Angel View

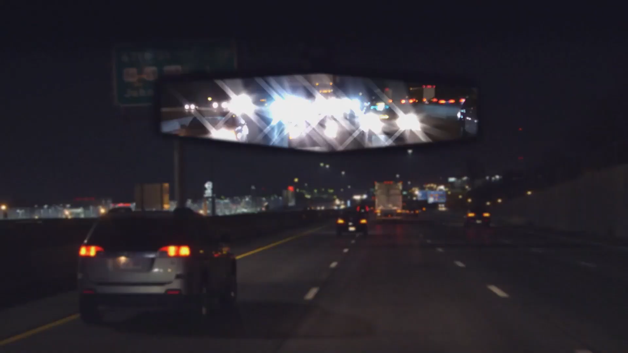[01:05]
And with our Pro Edition special coating, it's anti-glare at night.